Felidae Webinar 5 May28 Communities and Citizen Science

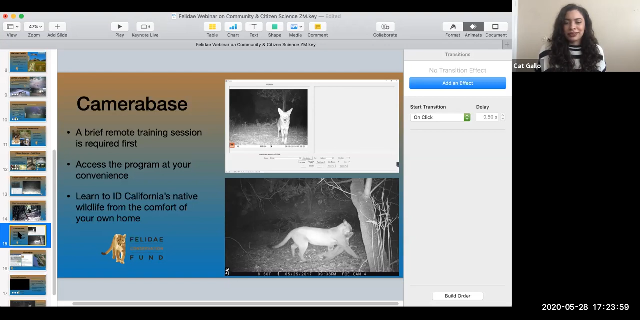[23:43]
and you get to see where they are in different areas of the Bay Area as well. And you get to see some really great stuff that you probably wouldn't normally be able to see, like this photo at the bottom corner here with the mountain lion and some prey. Looks like a fox, but I'm not sure. What do you think, Kat?
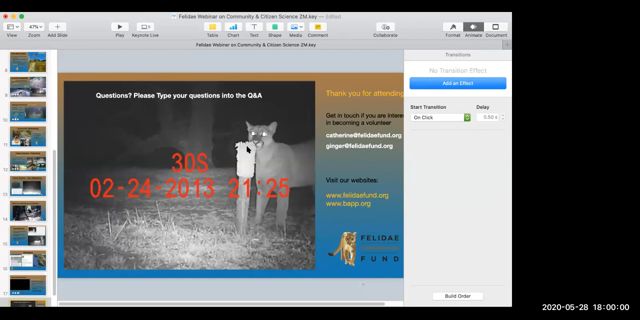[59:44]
This one right here. That last little Puma thinking about rubbing on our hair snare.